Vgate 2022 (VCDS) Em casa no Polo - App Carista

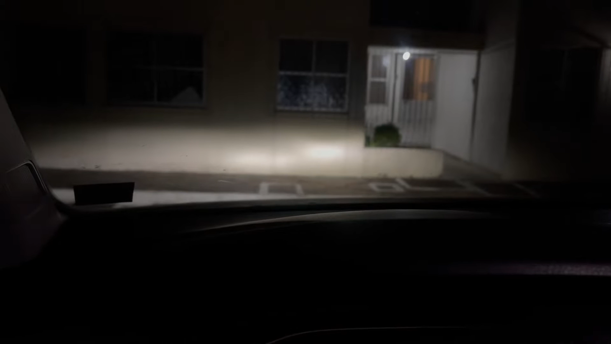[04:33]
abro a porta o farol liga beleza agora eu posso sair do carro travar e ele vai ficar 20 segundos e depois vai desligar fechou rapaziada amanhã então vou colar os adesivos e já mostro aqui mais para vocês